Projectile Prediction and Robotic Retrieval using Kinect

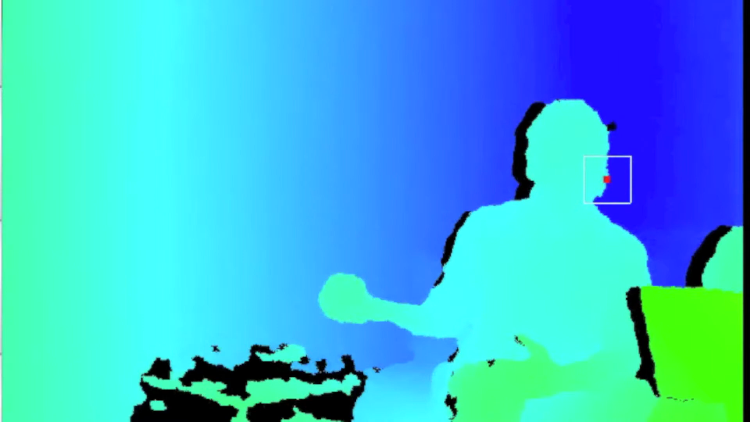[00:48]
Due to the nature of camera vision speed, there is a lot of noise in image processing, and this leads to potentially false detections and inaccurate datasets.
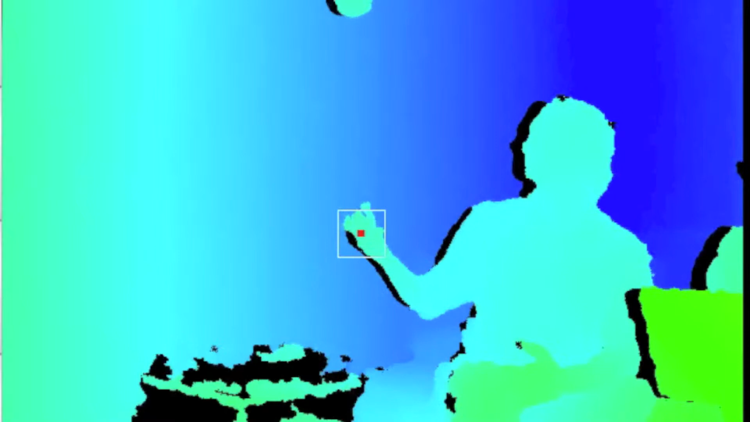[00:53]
If a few points corrupt our detected dataset, then the possibility of sending a faulty path for our bot has a high probability.
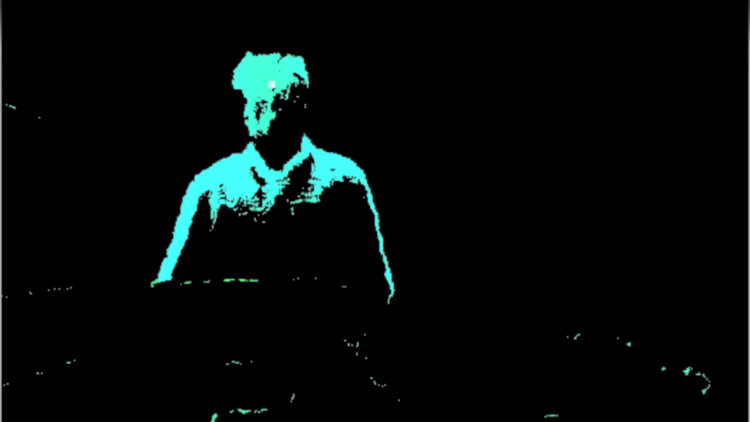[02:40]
We found the best way to do this was to implement background subtraction. Our background subtraction algorithm takes the depth at each pixel of the image and averages it over a certain number of frames. Any new frame is compared to the accumulated average, and depths within a certain threshold are subtracted.
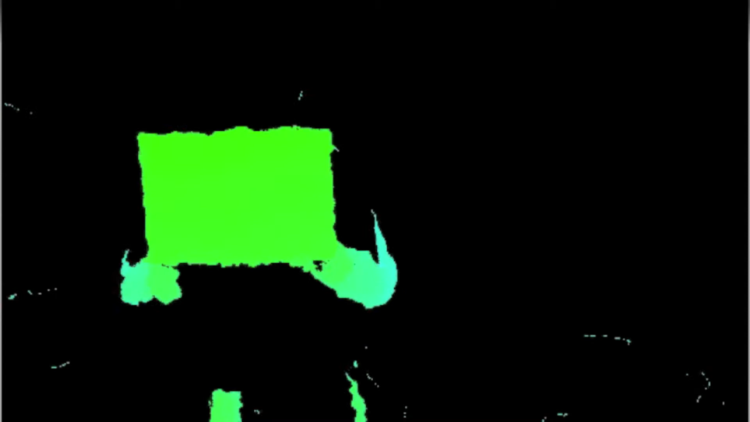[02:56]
This method causes anything moving in the frame to stand out.
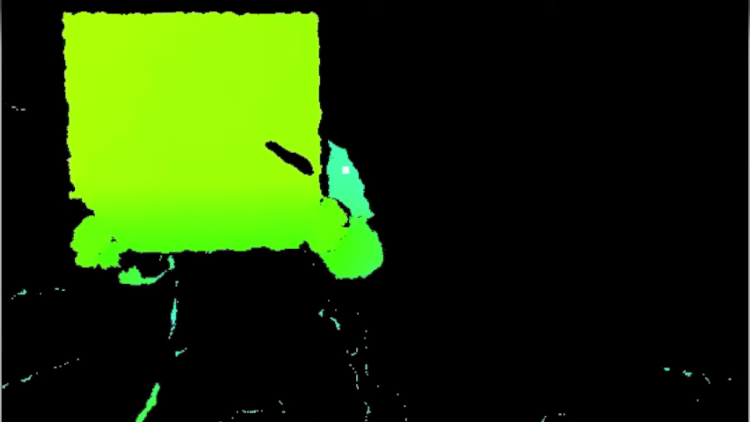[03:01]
Like HSV filtering, background subtraction is also subject to noise.